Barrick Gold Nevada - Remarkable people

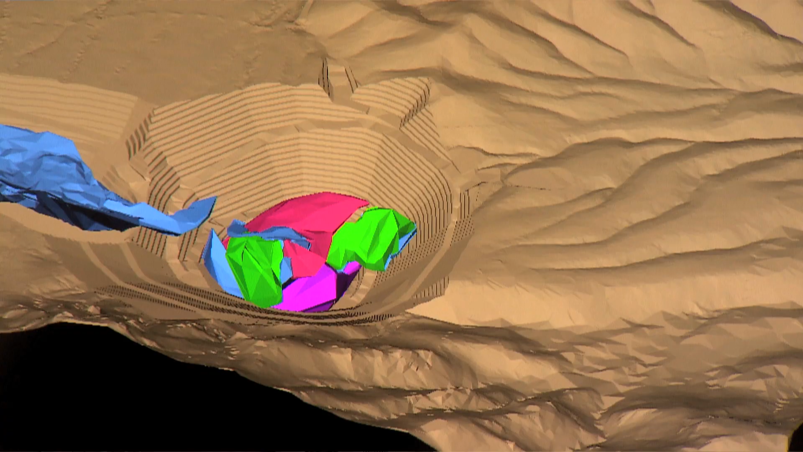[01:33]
It goes anywhere from three-dimensional modeling, mine design packages, top-of-the-line survey equipment.